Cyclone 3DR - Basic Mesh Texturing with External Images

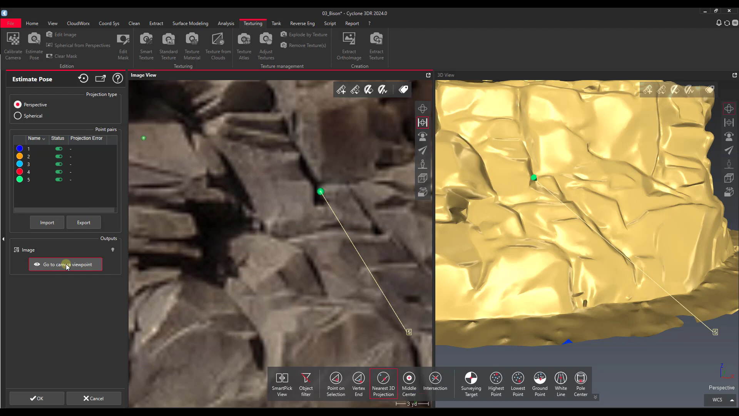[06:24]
Go to our camera viewpoint. That's one way that you can check here as well.
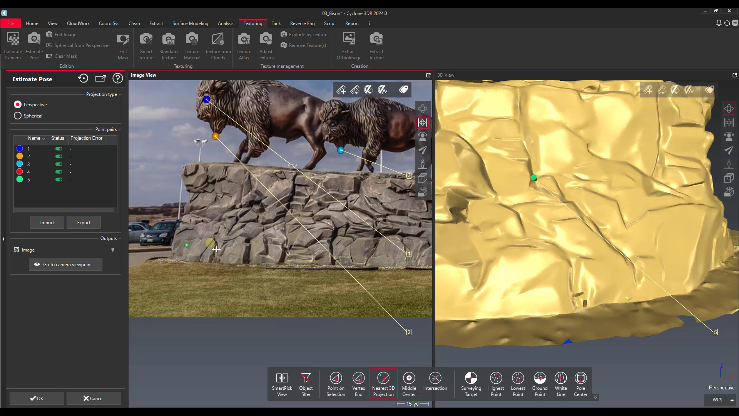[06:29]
Once the pose has been estimated.
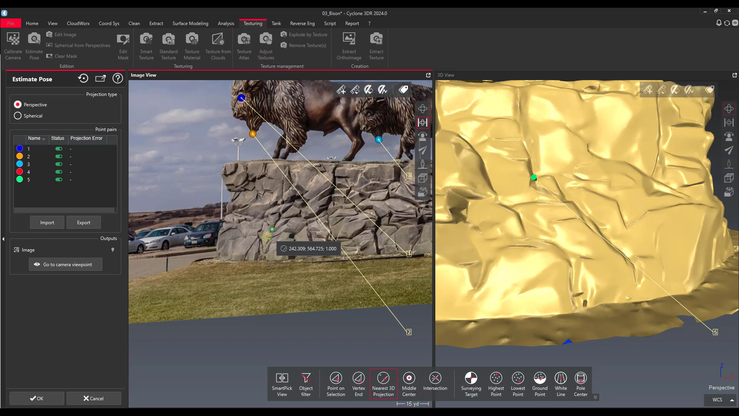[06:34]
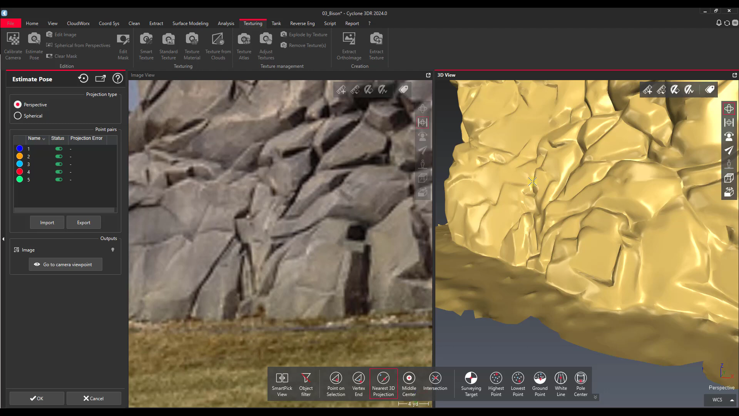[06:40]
Looks like we can maybe use this point on a rock. Now we have six pixels.
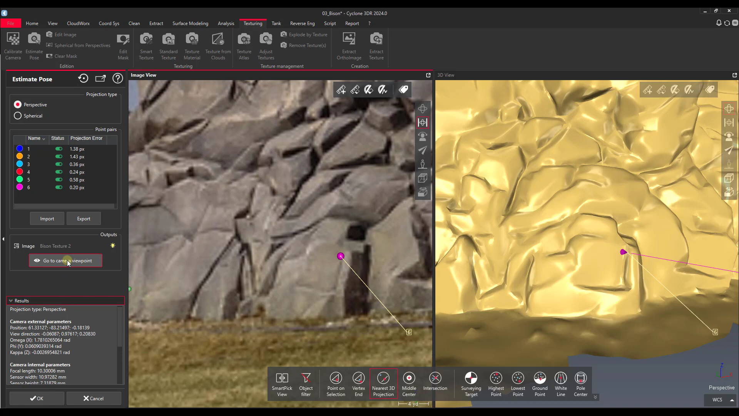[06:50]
We've got our camera viewpoint and we can see where we're locked in here.
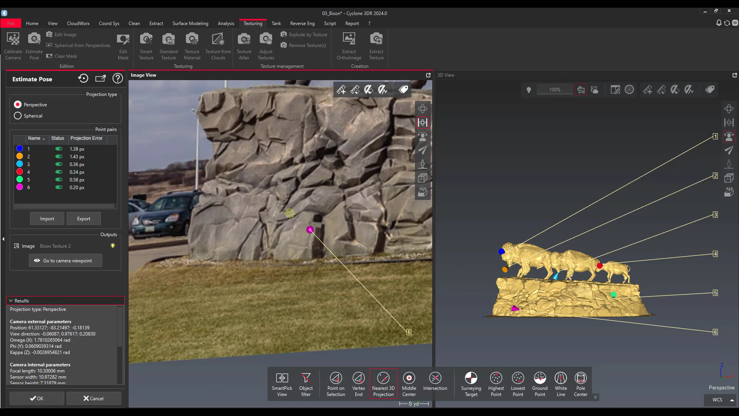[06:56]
So this looks like it's probably about the correct location.
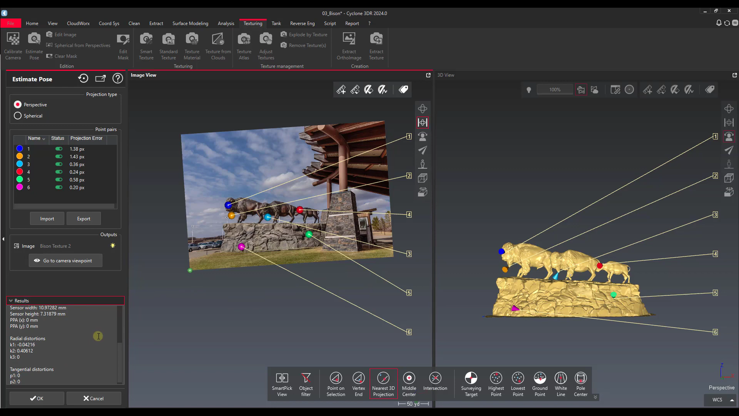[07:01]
Our transformation information. Let's say okay.
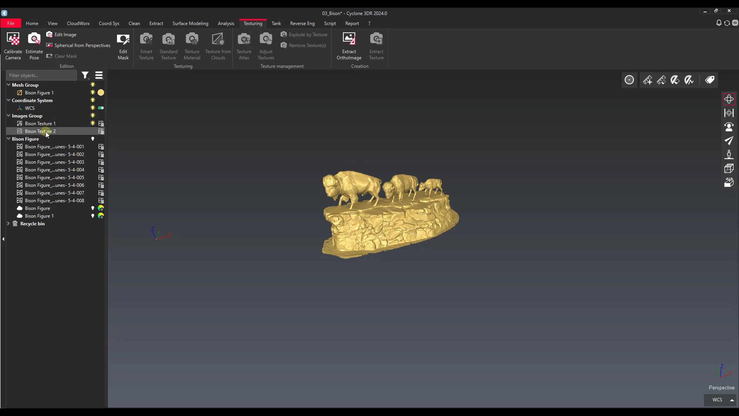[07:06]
Now if we were to click on this, we can zoom to it or it should be able to zoom to it.
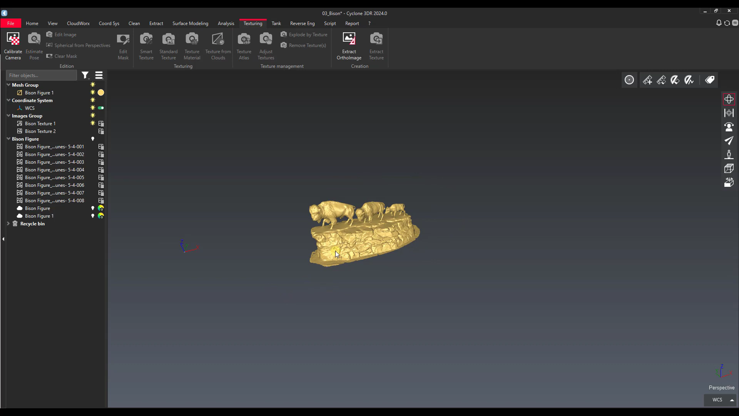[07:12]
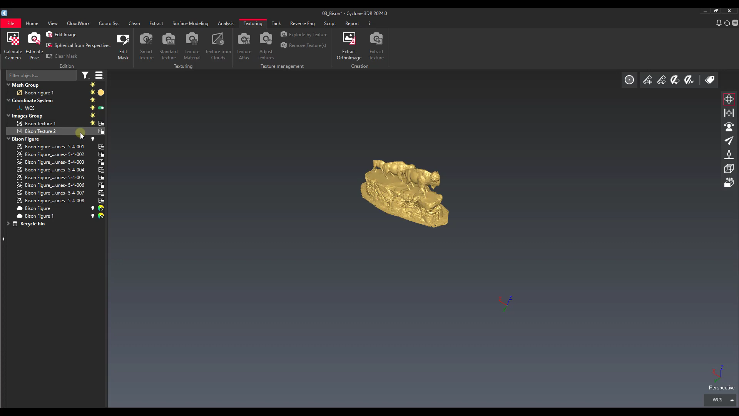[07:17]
There we go to camera viewport here. Showing us the location. So I think I need to go back.
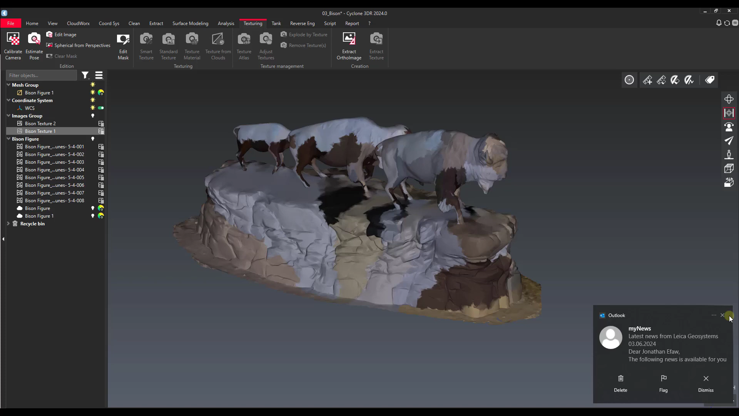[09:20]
Go to our camera viewport. Make sure that we have the one that we are looking at.
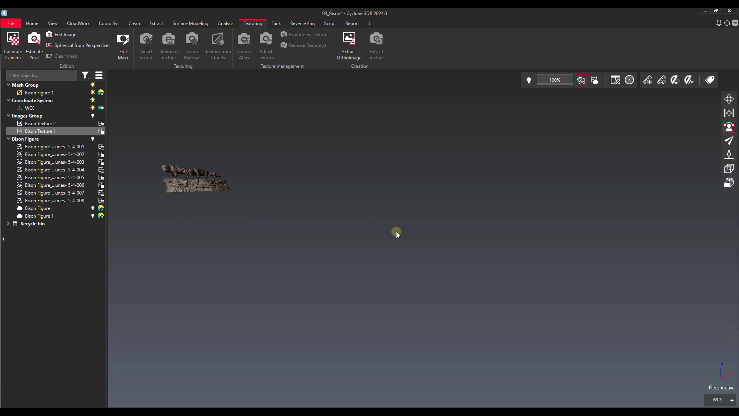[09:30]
That looks good. Looks like one might be our problem here.
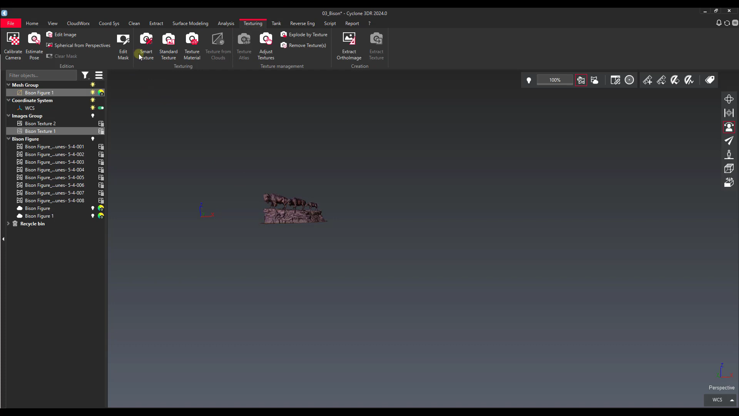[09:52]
So let's take one and grab our image again. And then let's do estimate pose. Make sure we have the correct size. Yeah this is definitely the one that I need to adjust.
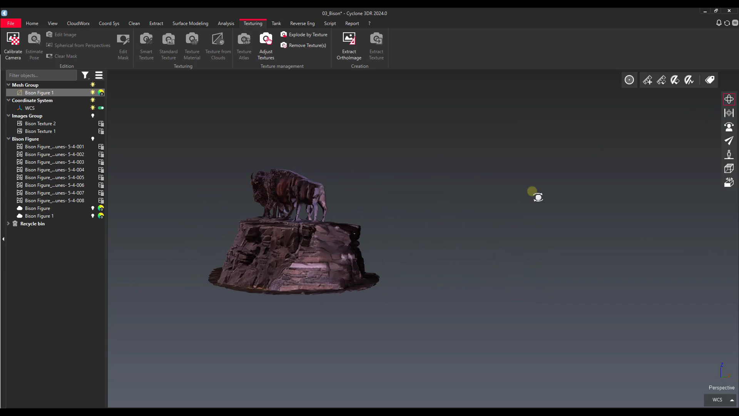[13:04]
Much better. So our texturing you can see that we've got it lined up a lot there with the external image.